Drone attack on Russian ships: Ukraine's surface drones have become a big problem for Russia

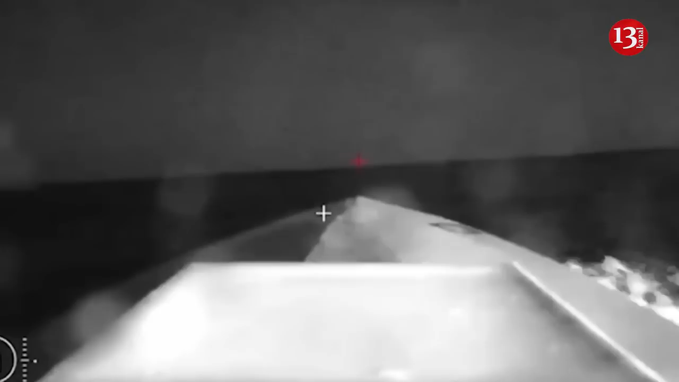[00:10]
The role of uncrewed surface vessels in the war between Russia and Ukraine is growing and they can be
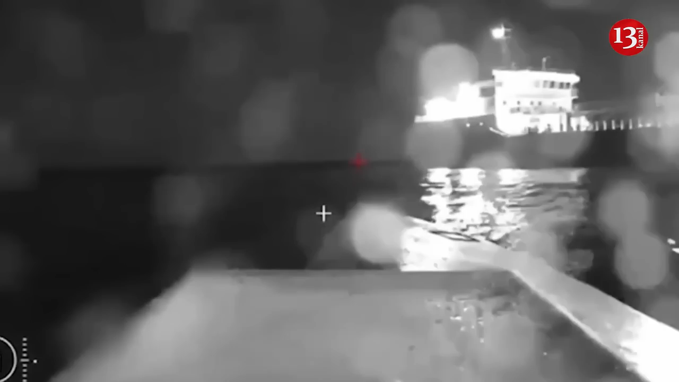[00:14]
used against the weakest points in Russian sea-based logistics. According to United Kingdom Defense Intelligence, it is noted that the Russian merchant tanker SIG was damaged near the Kirsch Strait on the 4th of August by a drone attack.
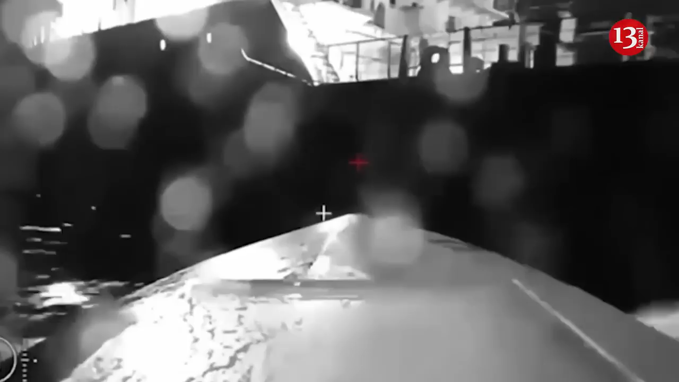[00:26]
A day earlier, there was a similar attack on the Olenegorsky-Gonyak landing ship and two days before that,
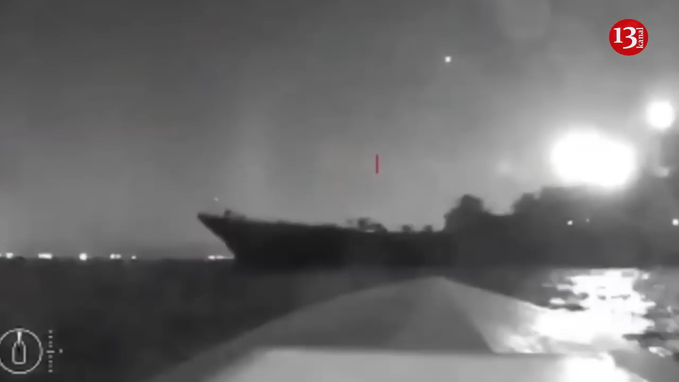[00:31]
it appears, there was an unsuccessful attack on Russian patrol boats when they were believed to be escorting the Russian merchant ship Sparta-4,
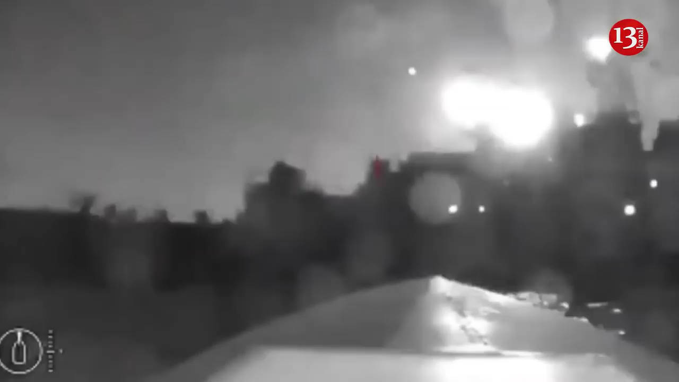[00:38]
according to UK intelligence.